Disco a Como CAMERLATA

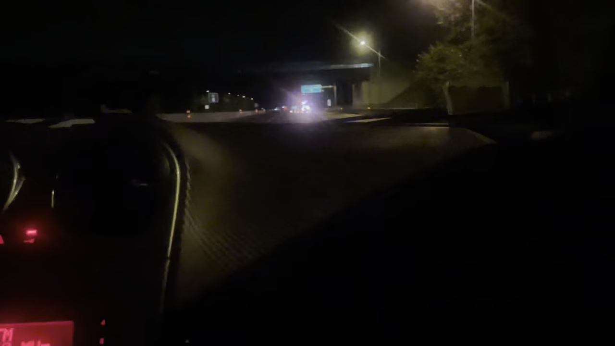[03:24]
Tapos, habang pauwi kami, may na-incidente pa. Kaya, ingat tayo, guys, lagi. Bye!